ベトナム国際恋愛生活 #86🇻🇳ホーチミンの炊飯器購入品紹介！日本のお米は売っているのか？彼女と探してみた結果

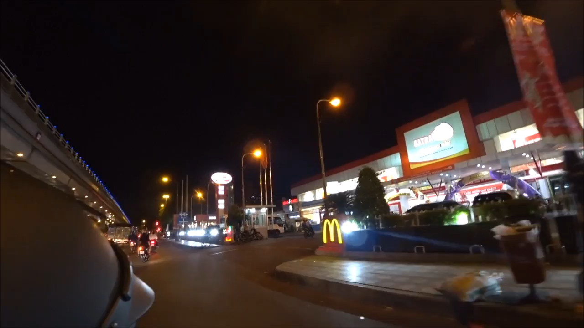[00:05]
こちらのお店もですね、マクドナルドやケンタッキーのお店がありますね。